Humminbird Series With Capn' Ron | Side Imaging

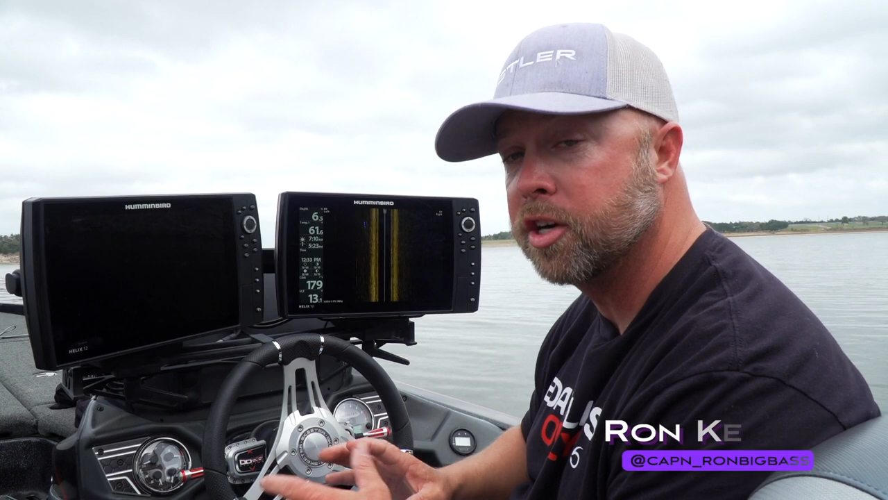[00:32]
all right guys so side imaging is probably one of the most important tools that we have on our boats and i think a lot of anglers don't truly understand it and that's why they don't utilize it so i want to go into a little bit more detail about kind of how it operates so essentially what you have is you have your di your down imaging which is shooting the super strong ping and it's shooting it out to the side so i like to explain this to anglers transducers in the back of the boat pretend like you have a 80 foot beam going
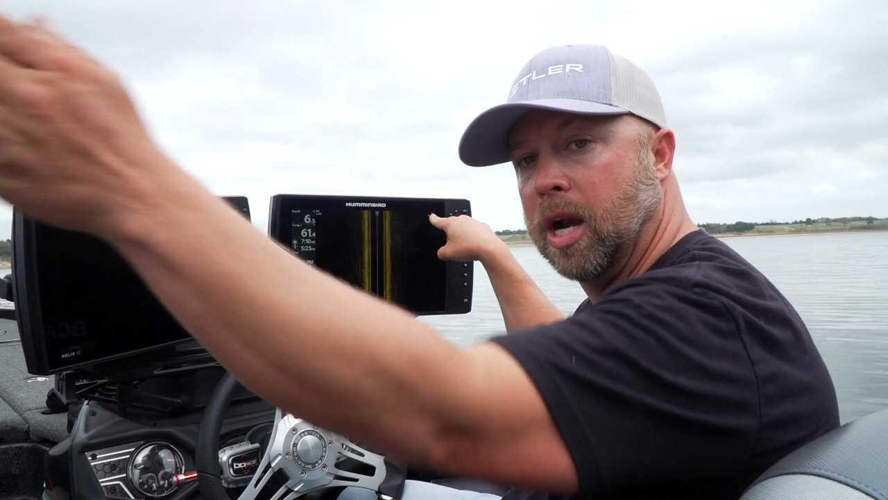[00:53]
out that side of the boat and 80 foot beam going out that side of the boat we're shooting out 80 on left we're shooting out 80 on right and that that beam's going out this way and that beam's going out this way 80 feet on each way so as we drive we're steering and we're turning these these beams that have cameras on and those cameras are looking down and they're drawing us a flat picture across the screen it's going to show us everything across the bottom of the lake and everything elevated off the bottom of the lake so what it's actually going to do when it when it regurgent or when it relays this information here the ping's going to go out
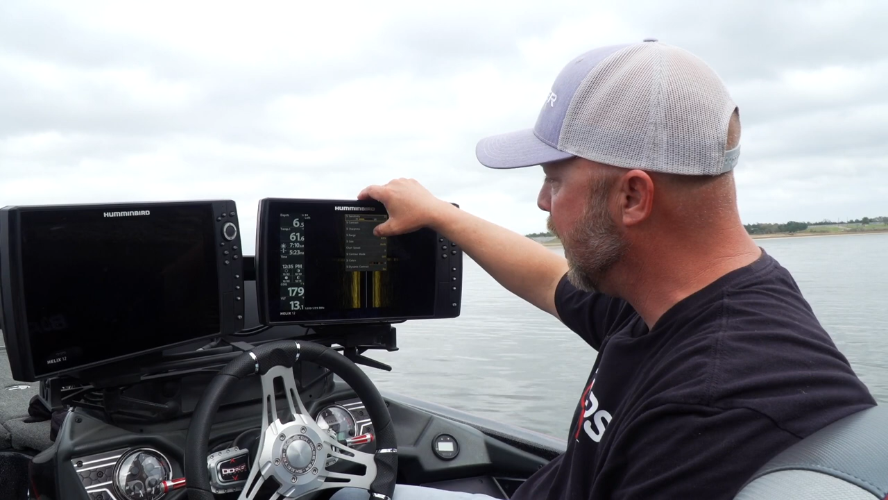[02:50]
as far as settings go when i come in here and i'm looking at sensitivity contrast sharpness range speed and contrast so let's let's start here with sensitivity sensitivity is brightness contrast is darkness typically i'm going to have my sensitivity up
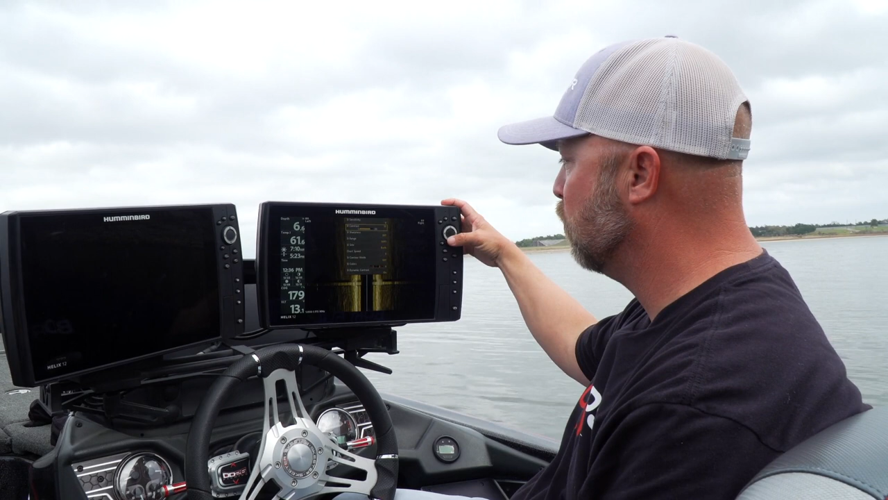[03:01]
around nine or ten somewhere around there and then i'm bringing that contrast a little bit lower now sharpness is essentially the same as a tv you're just making the the corners of your pixelations on this image
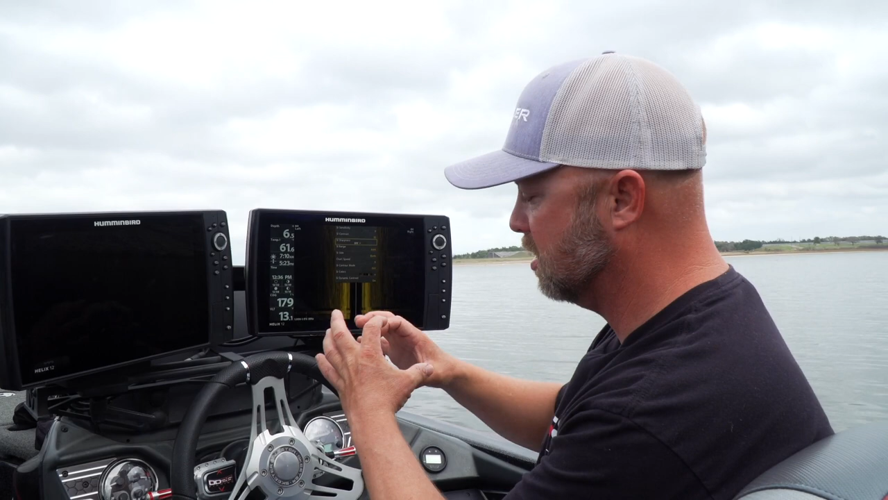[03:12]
a little bit sharper gives you a little bit clearer image range range is going to depend on you how deep you are how good the image looks i typically graph at 80 feet out to 100
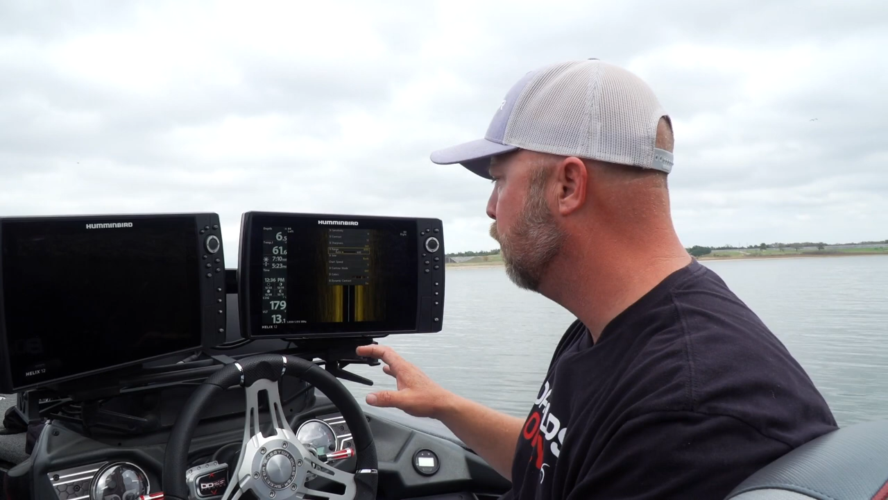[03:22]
feet out typically 80 now if i get real shallow i may only go out 40 or 50 feet but if i'm in normal in that 10 to 20 foot of water 30 foot of water i'm shooting out 80 feet just like on the
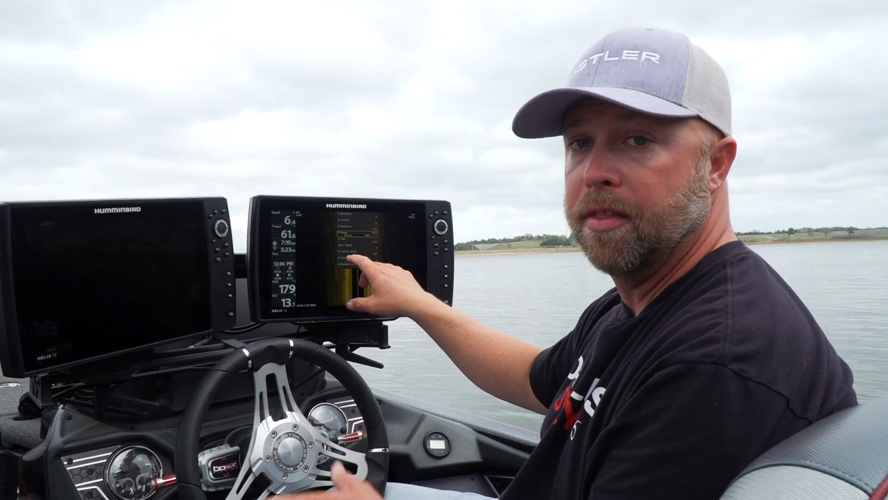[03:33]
other technologies we're going to keep that chart speed right in the middle at five and then this last little deal right
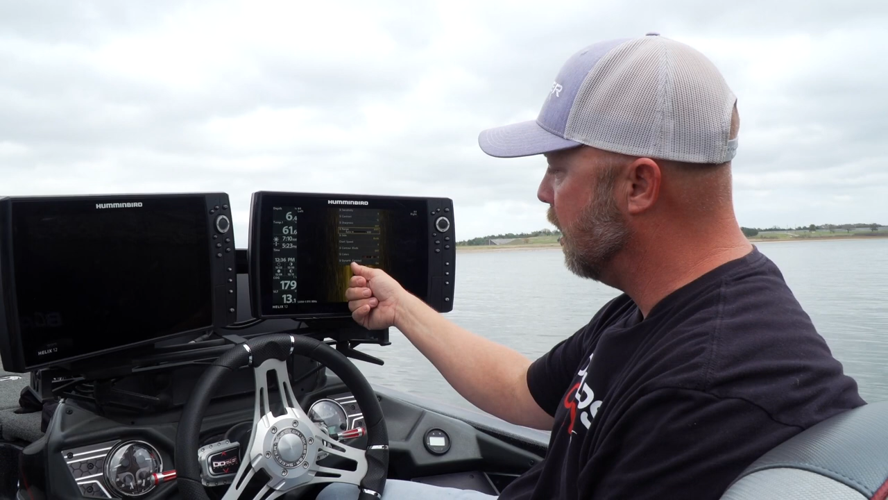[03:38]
here this side imaging dynamic contrast when you buy a hummingbird unit that's on i'm going to typically turn that off
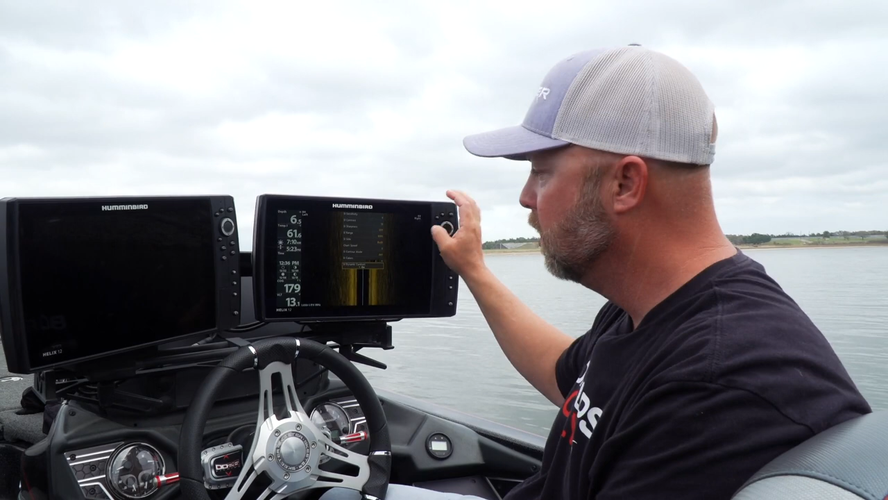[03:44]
all that is is kind of an ultra darkness out there and it's going to brighten that screen up one thing i'm going to show you guys in this next little clip is i'm going to start moving this boat we're actually going to start graphing and we're looking out across the surface the bottom of the lake we're looking out across the bottom of the lake and we're going to start noticing right here i don't know if you can zoom in on that or not but you're going to see a little bright spot in the shadow we're going to start moving and talk a little bit more in detail about that hey guys so one thing that i want to add to what captain ron said it helped me years ago
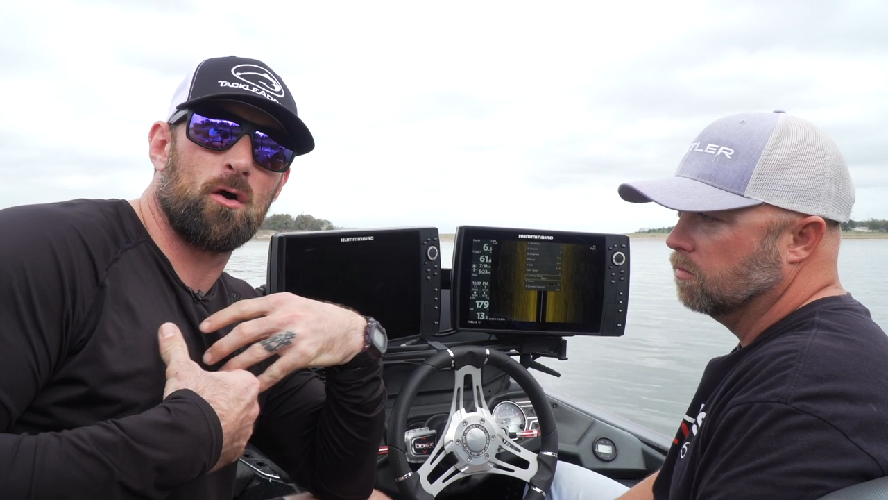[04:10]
when i learned this when i first was learning about side imaging is this little area right here that's real dark that is the water column underneath the boat so many times myself included you think that is part of the distance between you and wherever you're casting so if this is 10 foot out you're thinking oh i gotta get 10 foot out well no that is the water column underneath one thing hummingbird has allowed you to do which i don't utilize but you can if you want is this si contour mode you can turn that on and that gets rid of that water